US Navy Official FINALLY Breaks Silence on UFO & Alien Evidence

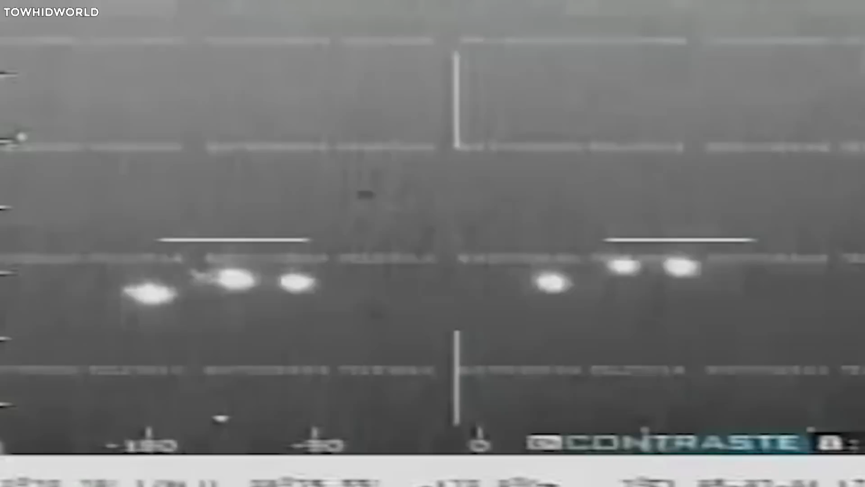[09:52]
11 unidentified flying objects in the sky. The Defense Department promptly issued an official statement, allowing media access to the intriguing videotape.
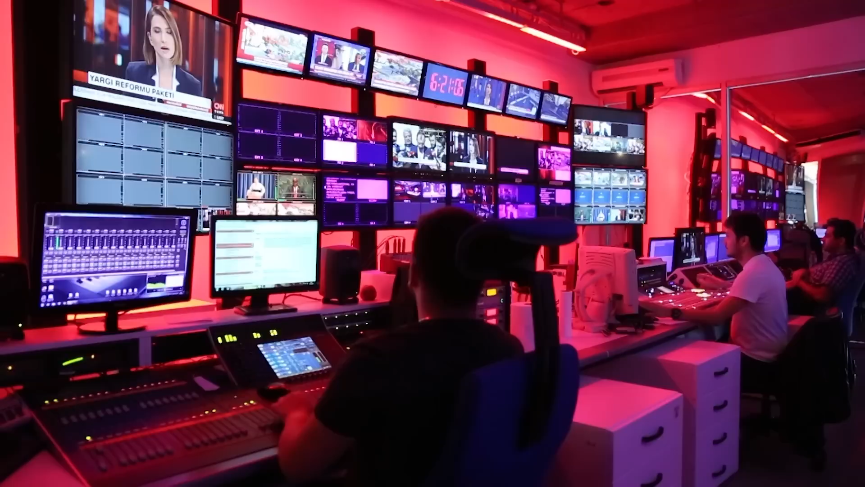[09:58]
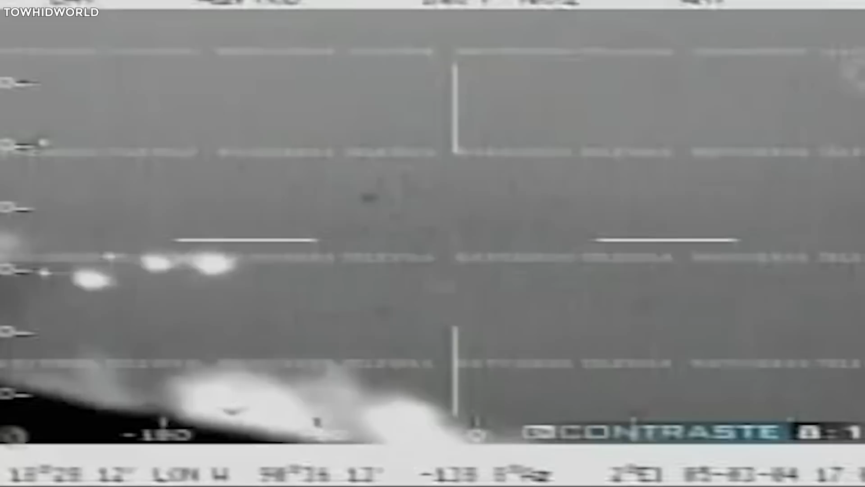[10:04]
The footage reveals bright objects, some resembling sharp points of light, and others resembling large headlights, rapidly moving across the evening sky.
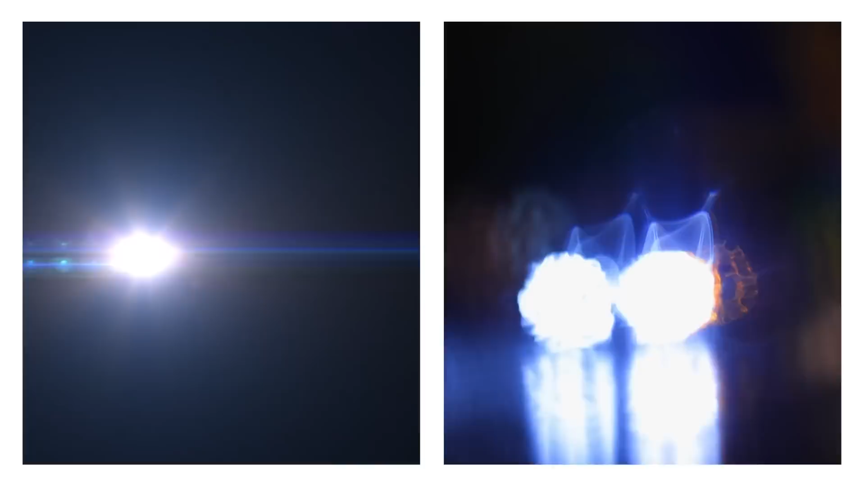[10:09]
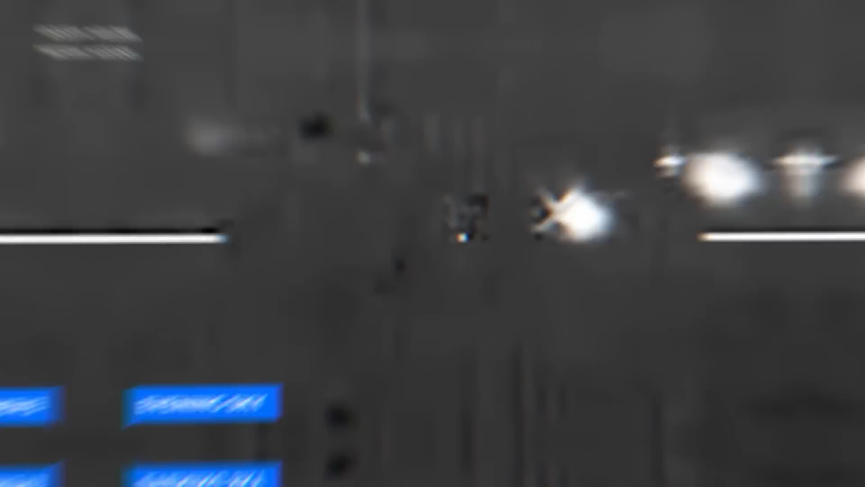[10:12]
Flying at an altitude of around 11,500 feet, the pilots utilized infrared equipment to capture the lights that surrounded their jet.
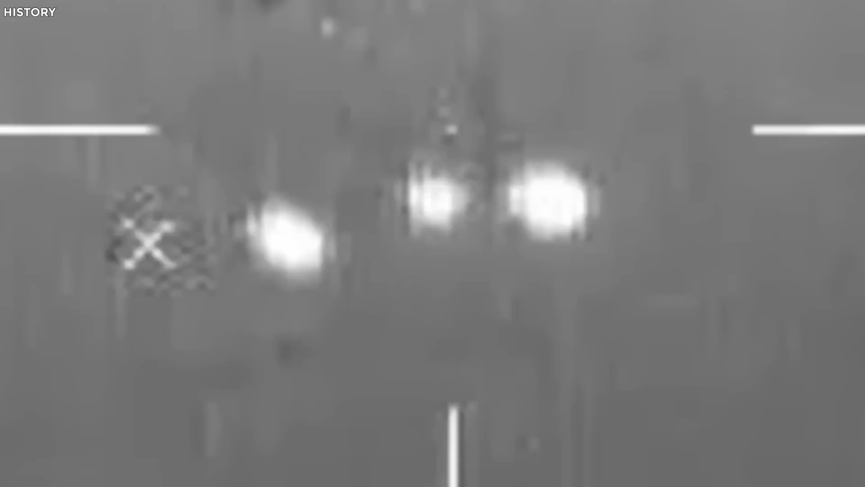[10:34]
a fellow colleague of Lieutenant Marin firmly dismissed any doubts, confirming its genuineness and lack of alteration.
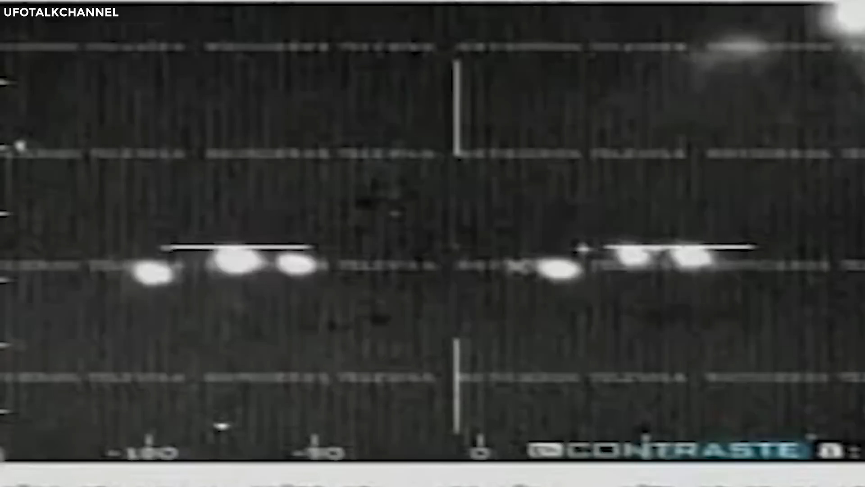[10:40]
The military jets engaged in an intensive pursuit of the mysterious lights,
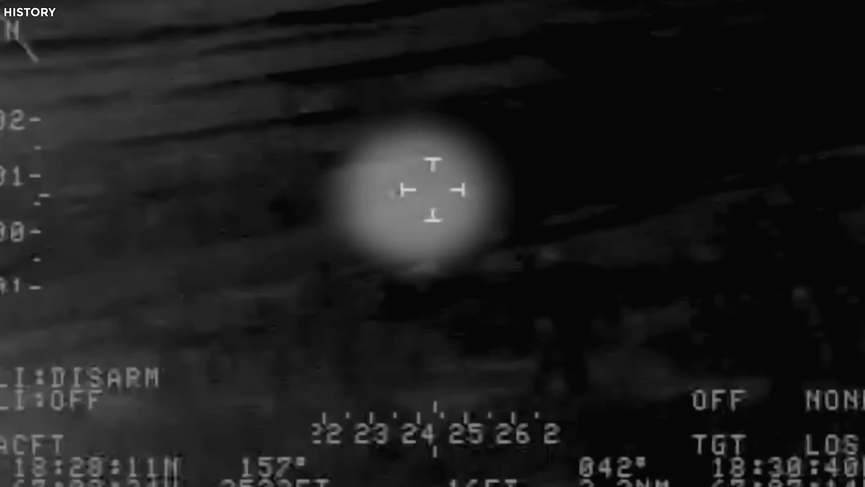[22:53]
The video shows a small object flying over the ocean, descending at night, moving through residential areas and trees,
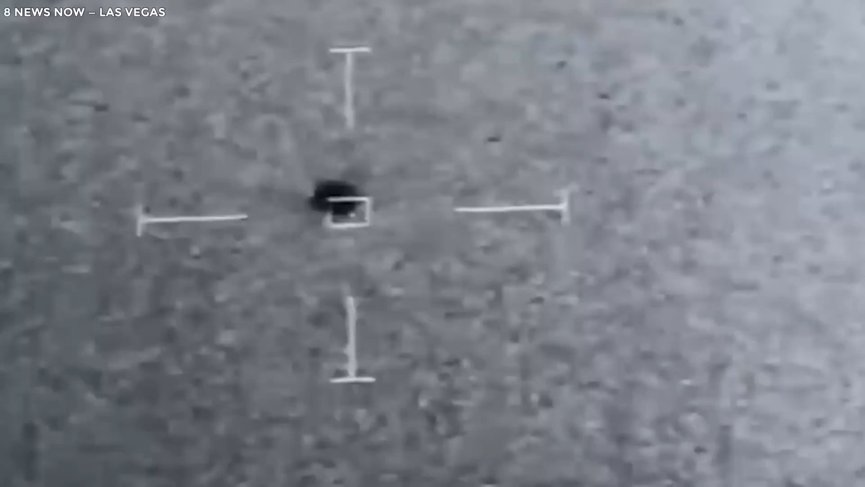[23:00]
then splitting into two objects and entering the Atlantic Ocean. Witnesses and radar data support this.